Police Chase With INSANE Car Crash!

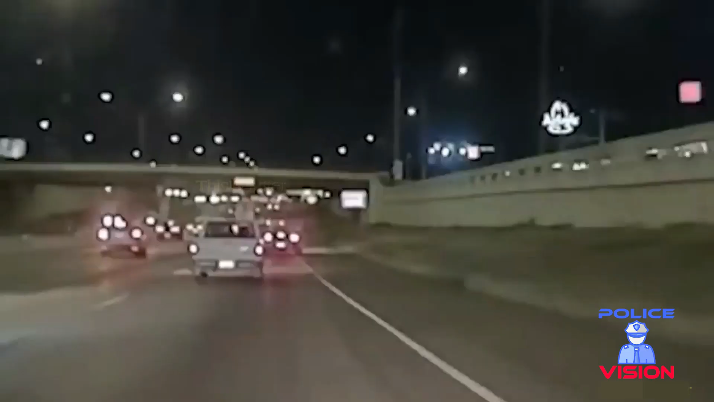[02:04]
Speed about 80. There's going to be three suspects in the car. He just fell. Turn on my lights.
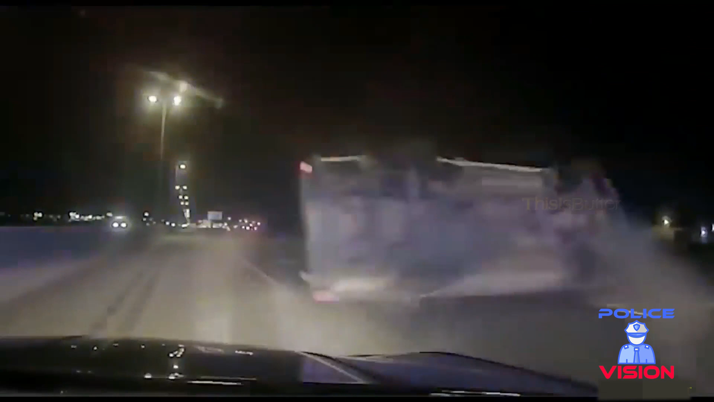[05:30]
TBI, TBI. These two guys are coming to roll over.
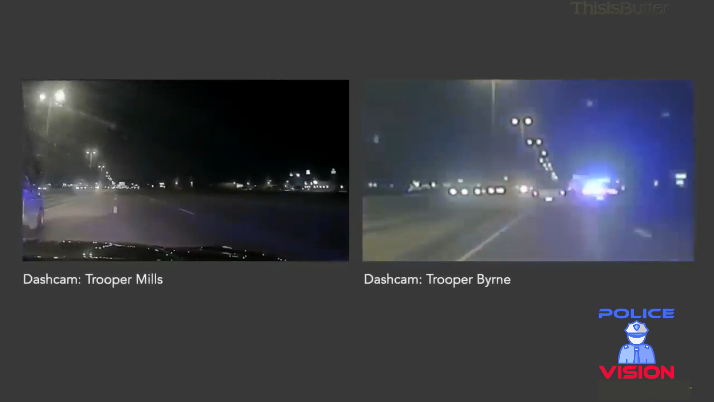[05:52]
It is 1048, confirmed. Lift your hands! Get on the ground!